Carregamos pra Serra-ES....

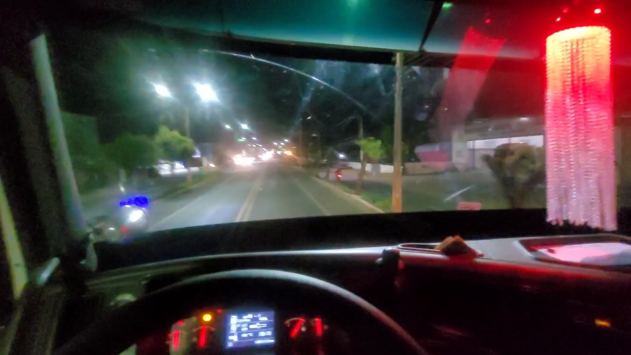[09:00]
Isso aí, pessoal Vamos ficando por aqui Qualquer novidade Nós voltamos aí, beleza? Um abraço Tudo de bom Agora eu vou pegar aqui pra direita Sentido Juazeiro Quem vai direto Vai pra Trindade Iuricuri Pararipina Mas nós vamos entrar aqui A direita Sentido Juazeiro Petrolina, né?